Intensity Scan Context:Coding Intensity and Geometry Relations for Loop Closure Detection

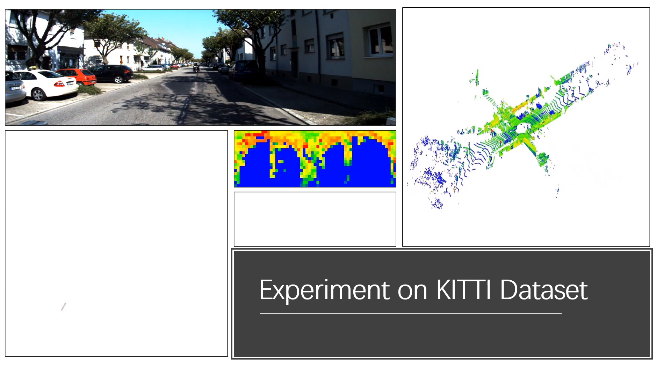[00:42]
loop closure detection is an essential component of simultaneous localization and mapping 3d
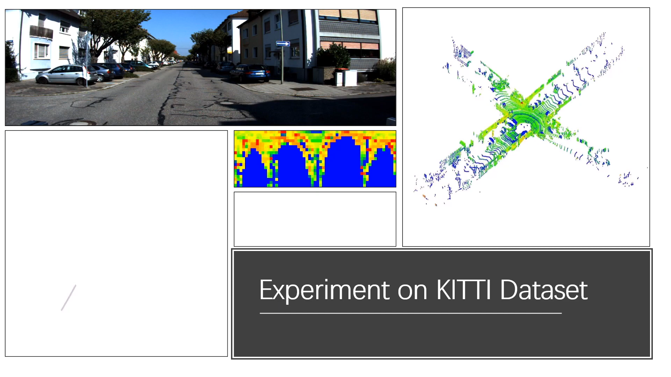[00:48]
laser scanner is often used to identify revisited place due to its
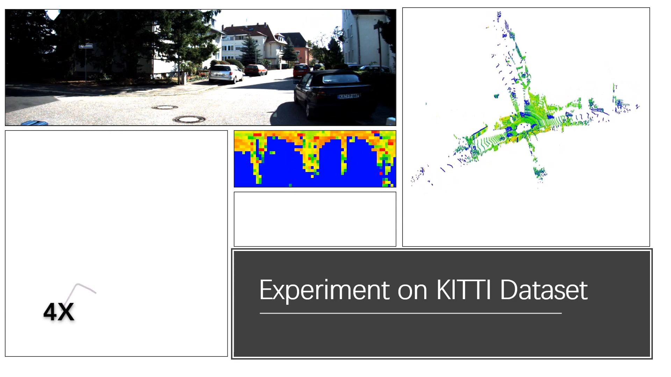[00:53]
viewpoint and illumination and variant properties existing works on lighter base loop
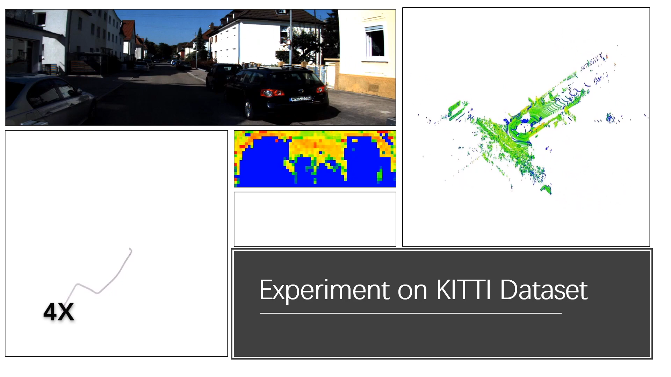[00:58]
closure detection leverage on matching of local or global geometrical only
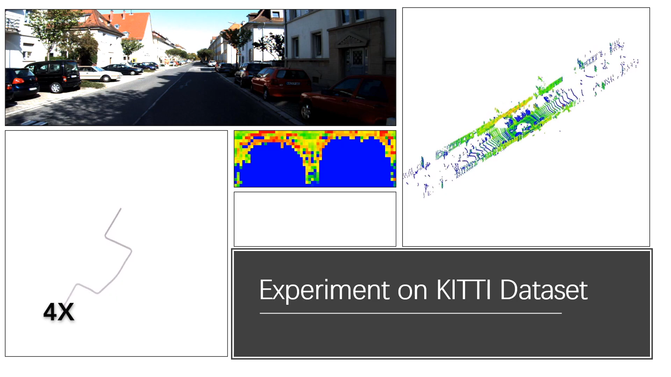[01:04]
descriptors and the intensity reading is ignored in this paper we explore
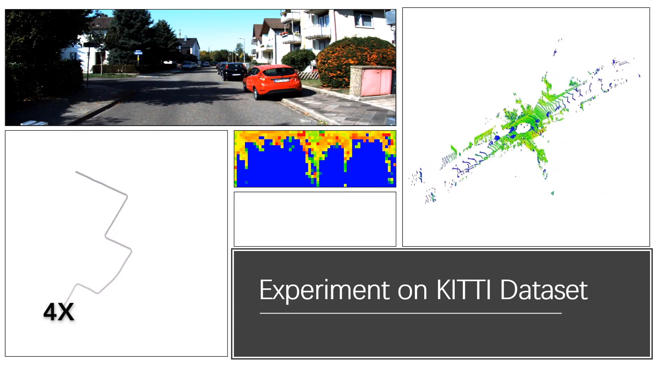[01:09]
the intensity property from lighter scan and show that it can be effective for
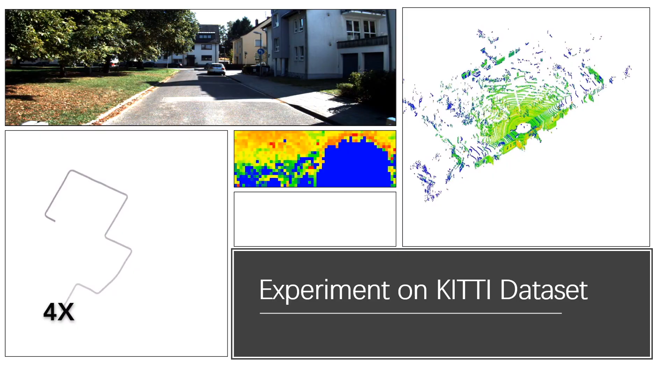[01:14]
place recognition furthermore we propose a novel global descriptor
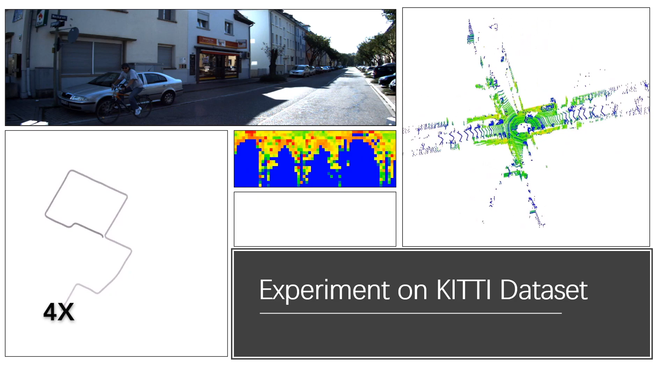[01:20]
called intensity scan context that explores both geometry and intensity
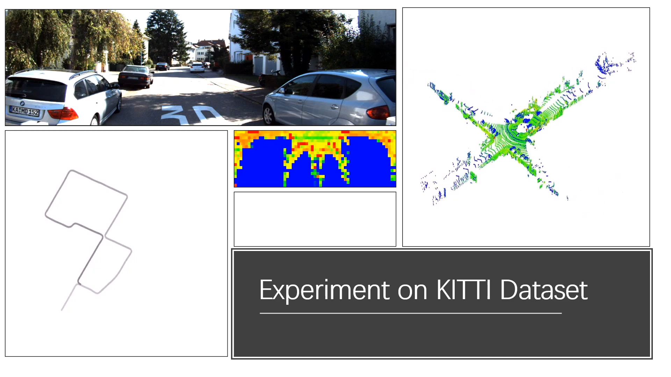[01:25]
features from a laser scan to improve the efficiency a
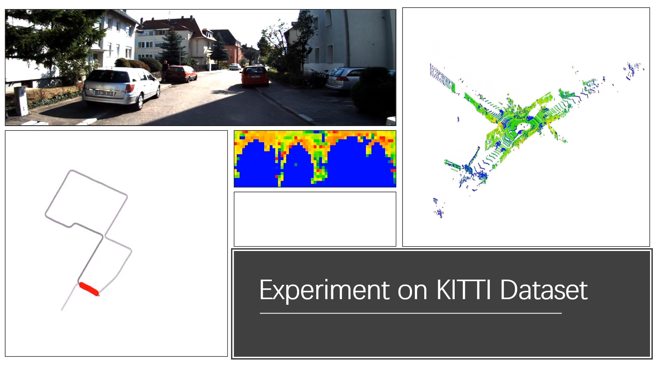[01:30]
two-stage hierarchical matching is proposed including fast binary operation based geometry retrieval and intensity structure re-identification thorough
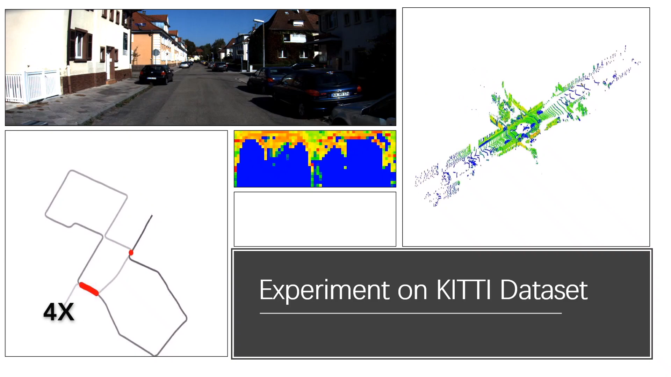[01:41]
experiments including both local experiment and public data sets test have